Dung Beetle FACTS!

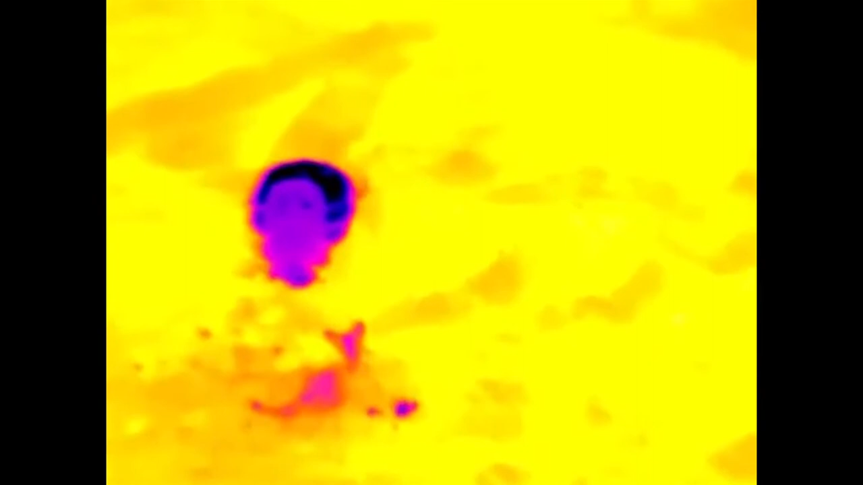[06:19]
Thermal imaging also showed that the dung balls were measurably cooler than the surrounding environment, probably because of their moisture content.